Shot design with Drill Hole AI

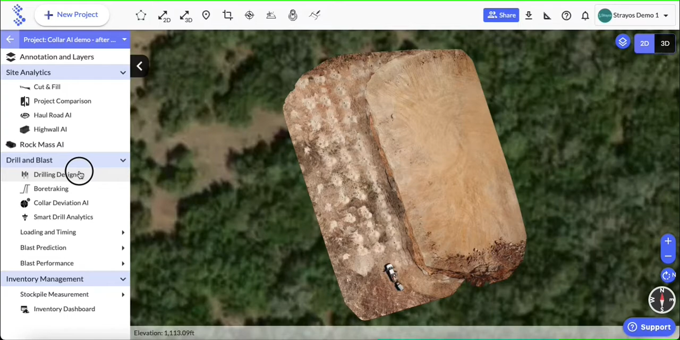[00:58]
Once the model has finished processing, we start by heading to the Drilling Design module and clicking Create from Drill Hole AI.